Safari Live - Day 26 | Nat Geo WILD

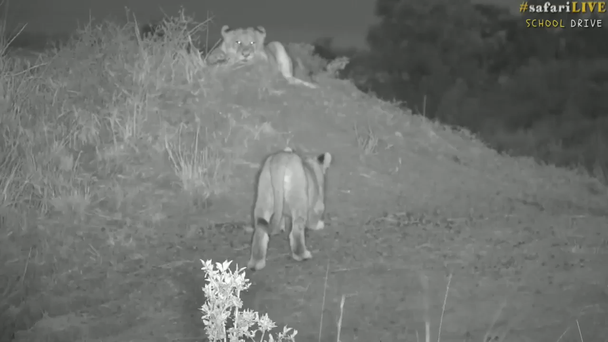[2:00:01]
them because it looks like they're going to maybe hunt something a bit later I'm going to send you back across to Steph now and hopefully he'll actually be able to make sounds out of his mouth hello everybody and welcome to the river cameras here on the Mar River in
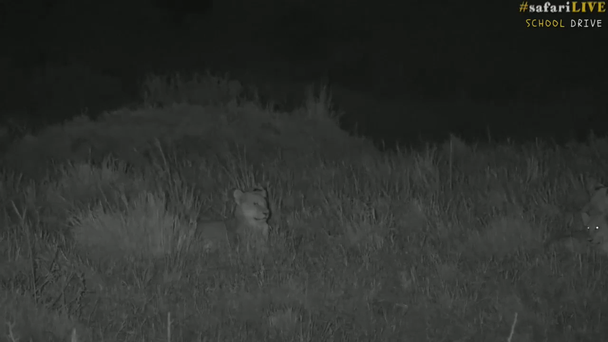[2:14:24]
you dinner and then i will call you to come through and eat but these cubs are naughty they don't really want to listen to their mothers now lauren you're wondering how much do lions weigh well it depends so the females are much smaller
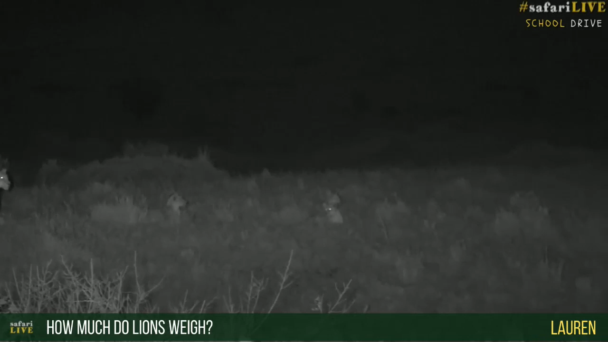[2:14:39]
than the males the females only get to about i'd say about 150 kilos for a
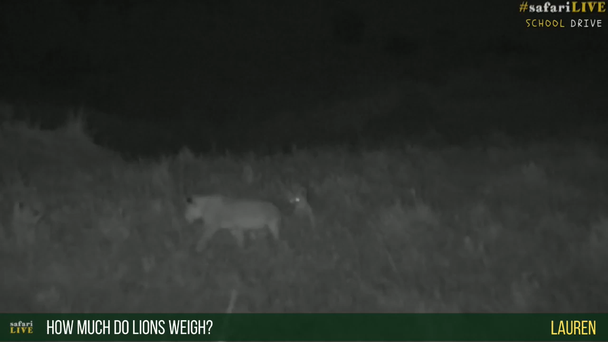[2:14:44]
female but a big male can weigh anywhere between 180 and i would say about 210 kilograms so they're not small animals but what's more impressive lauren is not how much the lion weighs but how much the the animals that the lions are hunting weigh for example a buffalo can i mean if you've ever seen a picture of a buffalo before it's difficult to show you in the dark as they've moved off over the horizon but a big buffalo bull can weigh about 800 kilograms that is huge
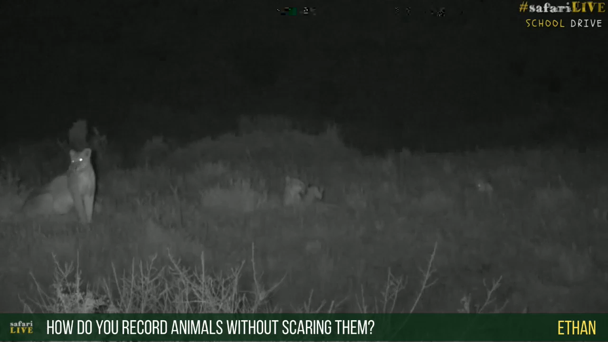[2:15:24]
well ethan can you believe it these animals are actually used to us not us as people but in the cars so they become habituated to the vehicles they're not bothered by at all and now we're using our special infrared light which is a light that the lions can't really see the buffalo or the zebras so it spreads we're seeing complete darkness almost dark there's a little bit of light
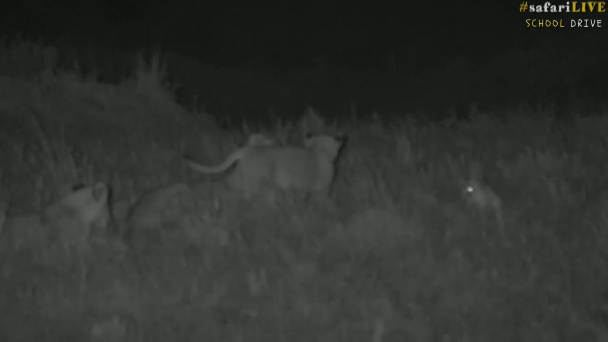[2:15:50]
still and just on the horizon in the west where the sun has just i have to use the little monitor that i've got below me to actually see what jar is filming but that's cool so even though there's a reflection on their eyes there isn't we don't have that that's been put away how cool is this are they all coming back so it doesn't look like they're going to just make for
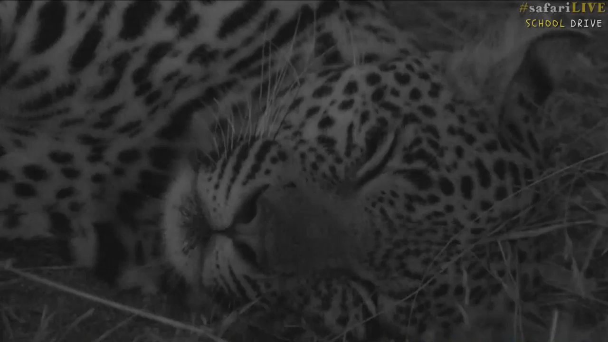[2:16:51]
still very sleepy and this is not a fully grown male leopard so even though he looks big and bulky and like he's got a big head he's actually not the biggest male out here he's still a young male and he's going to get bigger as he goes now you might hear a vehicle coming behind me that's because we have lots of people that are coming to see these animals from all over the world and they are coming to have a look at the leopard now you want
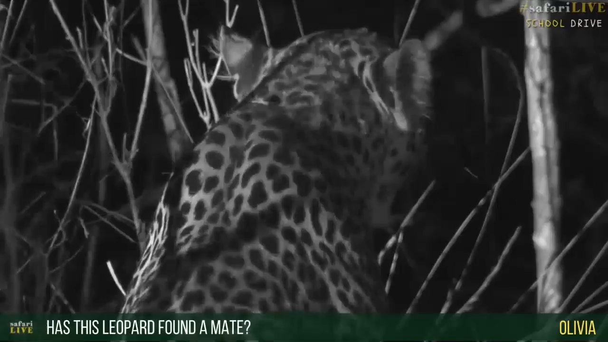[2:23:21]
too young so he's going to have to wait for a bit he has to grow up he has to get bigger he's still a little small to be trying to mate with the females so it's going to be a while now look he's coming to the tree i wonder is he going to go up the tree for us
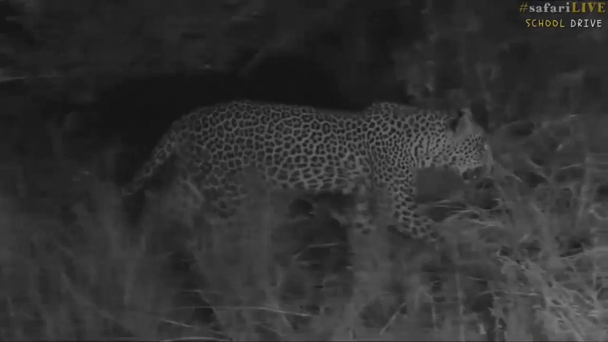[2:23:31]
i hope he's going to go up the tree it looks like he's going towards it there we go you see he's looking you'll see how quickly he'll go up it's amazing to watch when the cats jump into these trees they are so athletic and the leopard has so much power it'll be very quick yeah i think he's going to go look there we go
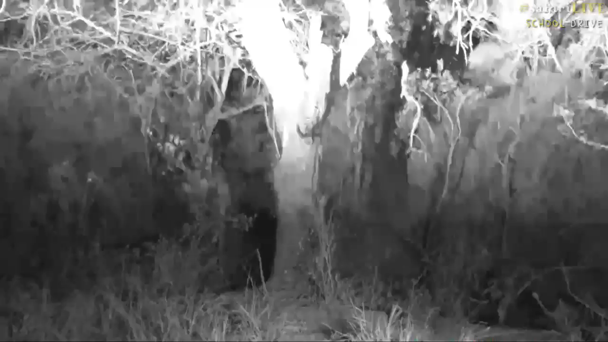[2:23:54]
up he goes and into the tree
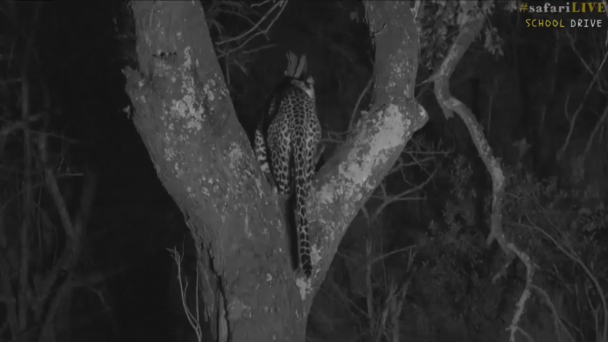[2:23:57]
how cool is that so it's always one thing to see a leopard oh and up he goes to the carcass so there is where the kill is and that's what he's going to try and now start feeding on isn't this cool reese you want to know how long the food will last him in the tree do you see how he's easily able to move
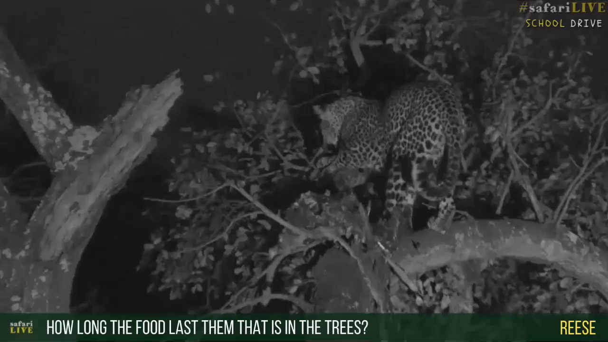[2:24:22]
in the trees this is what makes leopards so special he's unlike the other cats that really struggle in the trees and can't climb very well leopards are completely at home and look at how he's able to move around it really is amazing now reese the tree the carcass will last probably i mean this carcass has lasted now just over 36 hours that he's had it so it will probably last the night and by tomorrow morning most of that will be gone but then he's got another carcass and that's why they put it in the tree because it's going to last longer because he doesn't have to worry about fighting hyenas up in
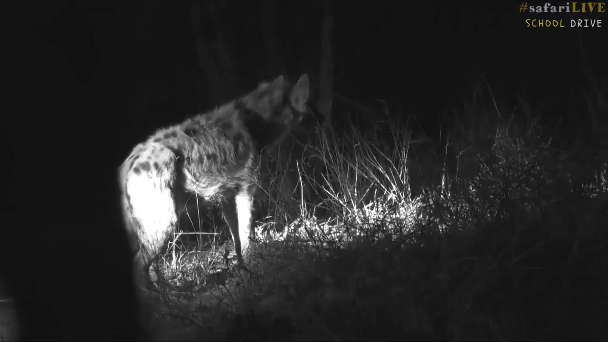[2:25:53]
you see look look at how it's built it's very different to the leopard you see it's got a angled back not straight back like the leopard it does have spots the same way but it has a very powerful head and that angled back is because hyenas are scavengers a lot and when they do hunt they try and chase animals for long periods of time they don't have a short burst of speed like the leopard does and so that's why they have a very different back structure to what the leopard does wow well
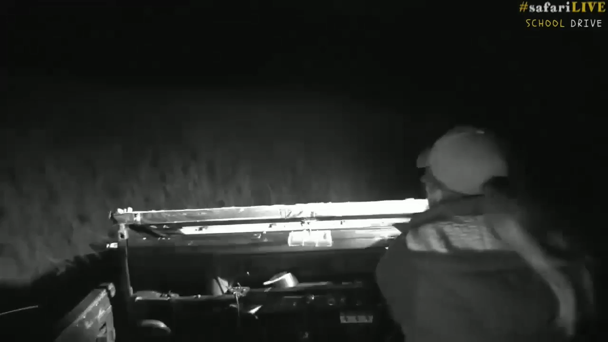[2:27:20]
now a question from david you're wondering if the lionesses would reprimand the cubs
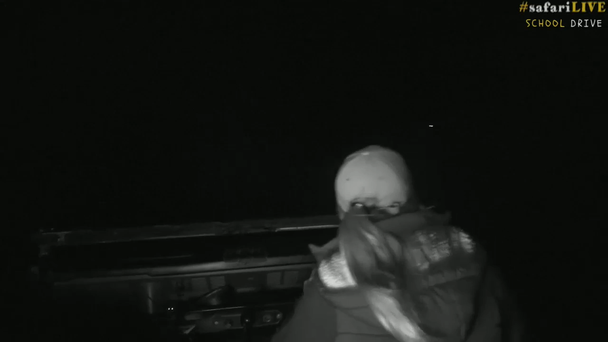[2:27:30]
um most certainly i'm going to just duck quickly now often here the lines are just to the left of us
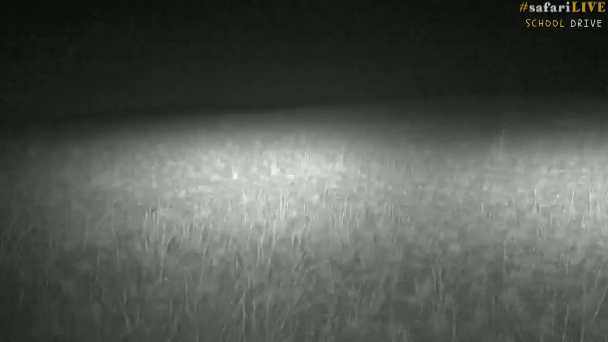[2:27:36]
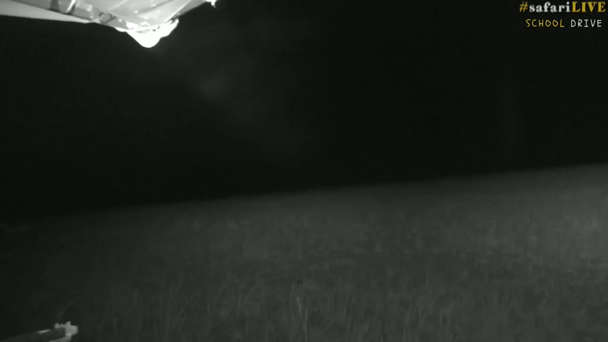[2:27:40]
you can just see that's just a roof that we have on sorry david i'm going to get your question now you can see the eyes as well every now and then from the zebra we've
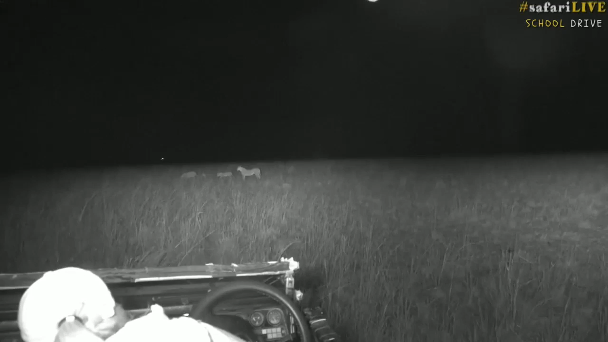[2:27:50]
parked on a horrible angle i do apologize we're just straightening out the camera they will and it might not be a rep reminding that you and i would know when you would discipline a child
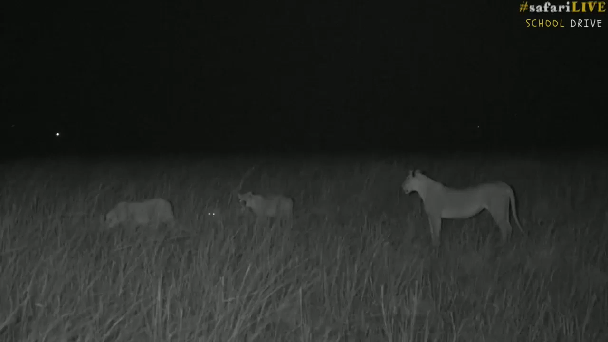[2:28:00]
it often ends up in growling sometimes even swatting at the youngsters or even just exposing their teeth and and i think i think they got too excited these little ones they were left in the drainage line but they've also been sleeping for most of the day so they've got all this pent-up energy and you know what young children are like they bounce off the walls when you try to put them to bed and that's exactly what happens here they don't want to do what's told now sit down in the grass little ones because a zebra are going to spot you now